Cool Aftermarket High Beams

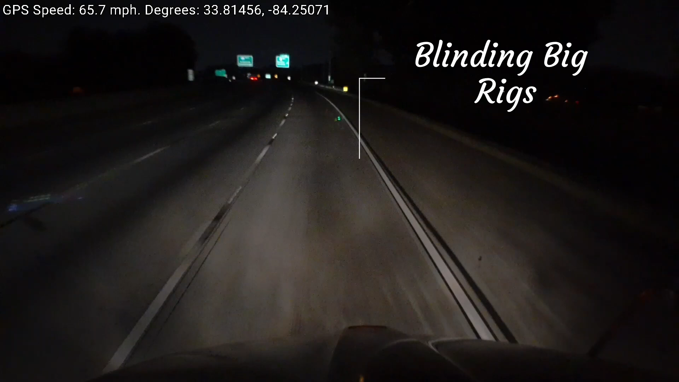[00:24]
And as he comes by me, after I slow down, note the speed in the top left, as he comes by me, he's playing with his phone. Oh my gosh, mean, crazy trucker, what is he doing? Look how he swerved to the left, little girl. With my horn going off. There it is, there he turned his high beams off. Look at that, figured it out. He's had my flashlight in his face. Me flashing the lights. If you put these stupid aftermarket lights on your car and you're too inconsiderate to pay attention, what do we call that kind of person?